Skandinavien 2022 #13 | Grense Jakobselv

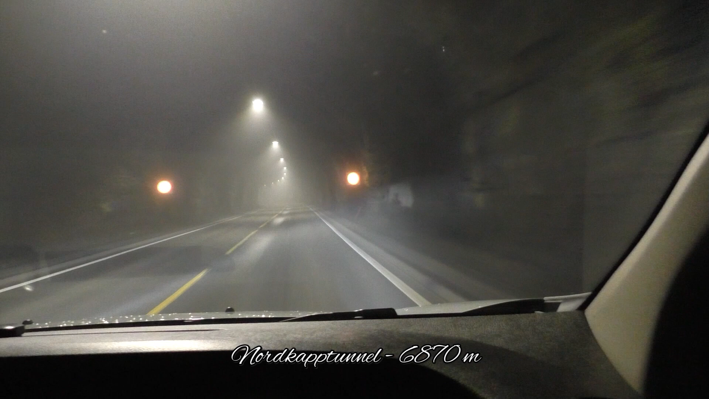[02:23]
Wir fahren gerade durch den Nordkap-Tunnel und verlassen damit die Insel Magaroja, auf der ja das Nordkap liegt. Aber seid ihr schon mal durch einen nebligen Tunnel gefahren? Erst dachten wir ja, es sind die Abgase, aber hier fährt so gut wie kein Auto.